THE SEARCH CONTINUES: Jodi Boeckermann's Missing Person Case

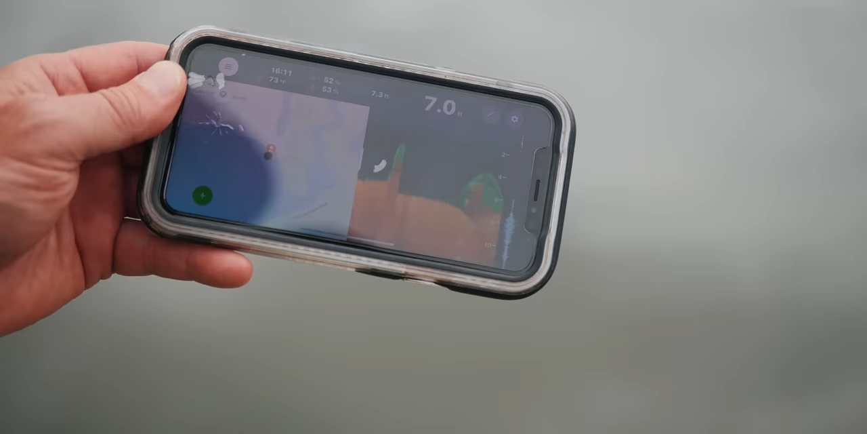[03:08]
Right where a car could be.
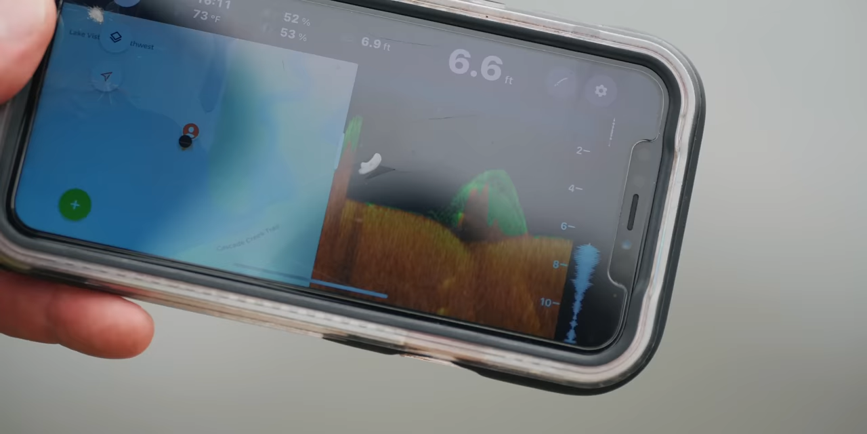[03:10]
On screen: depth 6.6 ft
Did you just find a car using a sonar boat?
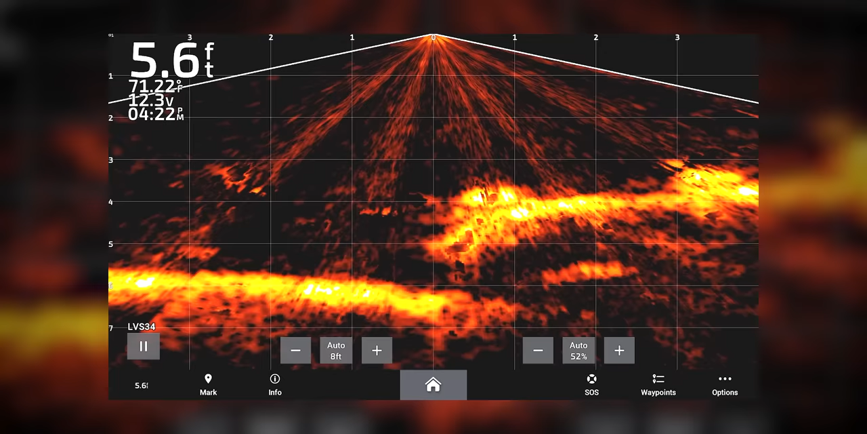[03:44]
On screen: depth 5.6 ft, water 71.22°F
There it is, right there. That's a car. That is a car.
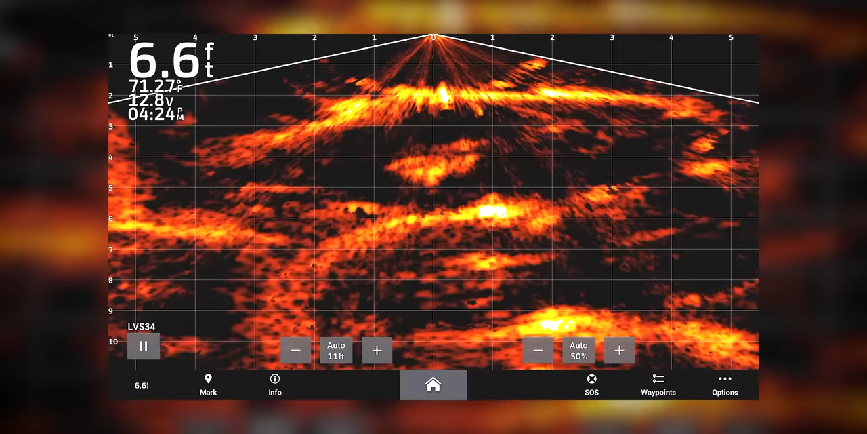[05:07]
On screen: depth 6.6 ft
Got it. Got it. It looks like a Pontiac.